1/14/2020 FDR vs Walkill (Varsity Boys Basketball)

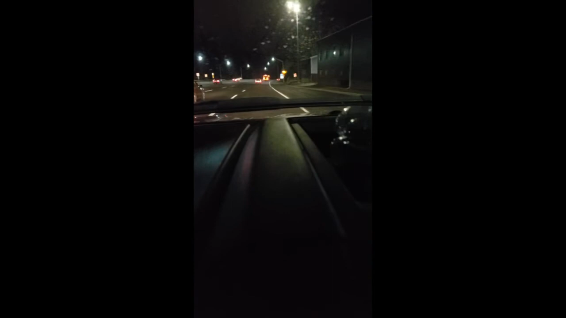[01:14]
Gonna be there soon, boys. All right, we're getting an escort right now. That's right, we're getting a police escort. Almost there, boys. Hold the fort. Wait, what bridge is this? Is this the right bridge?
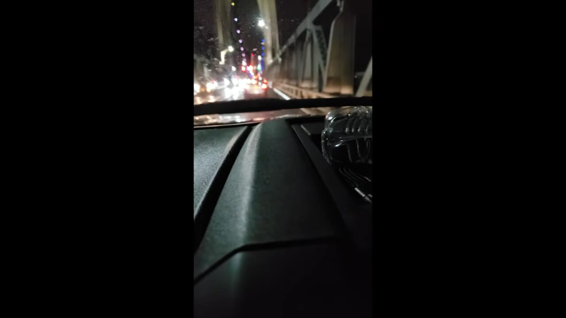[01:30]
Where the hell am I? Oh man, we're almost there. We're coming up on Marist right now. I'm getting texts from everyone hearing I'm missing the game of the century.